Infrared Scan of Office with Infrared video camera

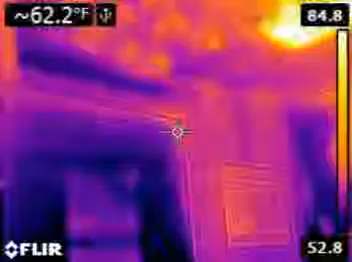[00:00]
On screen: spot 62.2°F
In this short video I'm using a FLIR infrared camera to scan my office space.
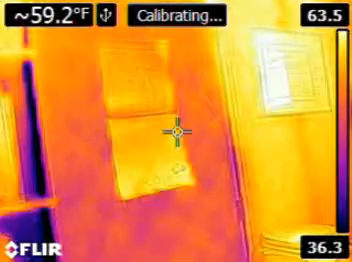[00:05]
On screen: spot 59.2°F
Currently what we're looking at is the door to the office.
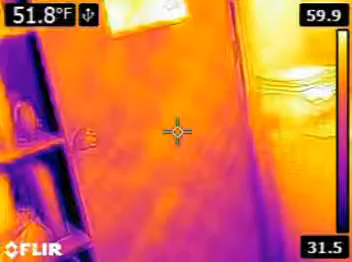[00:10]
On screen: spot 51.8°F
You can see equipment either side.
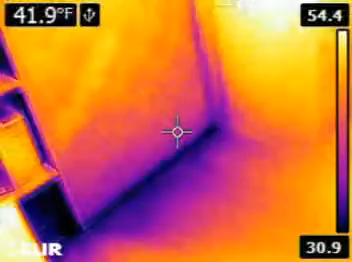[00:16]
On screen: spot 41.9°F
FLIR employs particularly good technology that allows you to see both an infrared image imposed over the top of a normal type of photograph.
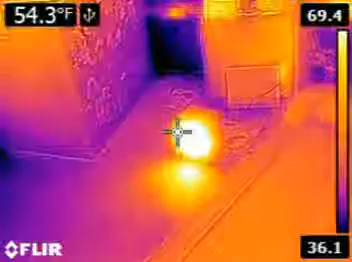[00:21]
On screen: spot 54.3°F
Here we're looking at a small floor heater. The temperature of that floor heater exceeded 300 so a lot of heat coming in.
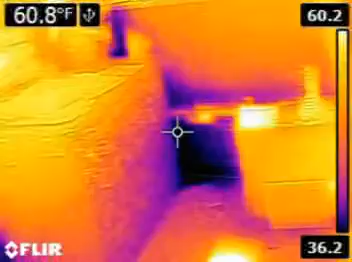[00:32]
On screen: spot 60.8°F
It's very cold outside at the moment. And you can see this office is not very well insulated.
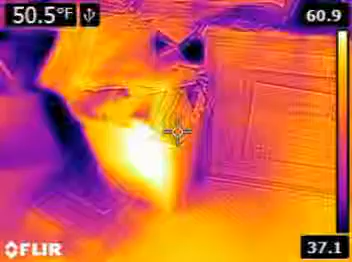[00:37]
On screen: spot 50.5°F
We've got two fires going.
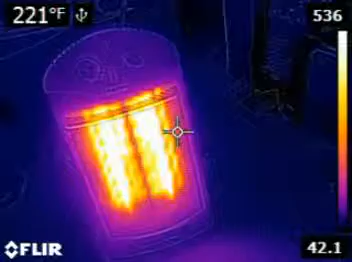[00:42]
On screen: spot 221°F
This one's gone up to over 500 degrees and we're looking at the elements. But this amply shows you the power of an infrared
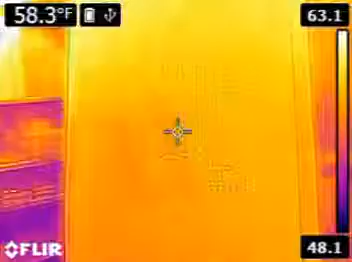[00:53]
On screen: spot 58.3°F
camera because here we are in real time recording where the hot and cold spots are within the office. You can see that there's plenty of opportunity to add insulation.
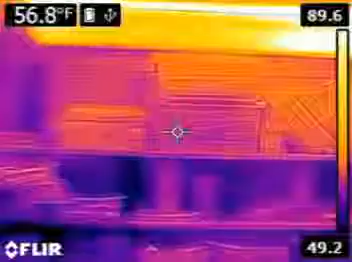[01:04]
On screen: spot 56.8°F
Any sort of dark blue area is an area where it's very cold.
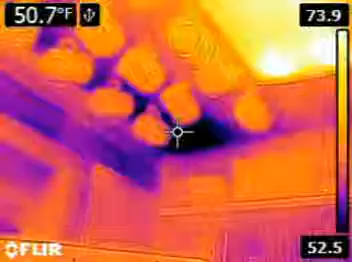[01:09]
On screen: spot 50.7°F
And you can see the cold spots coming through the ceiling.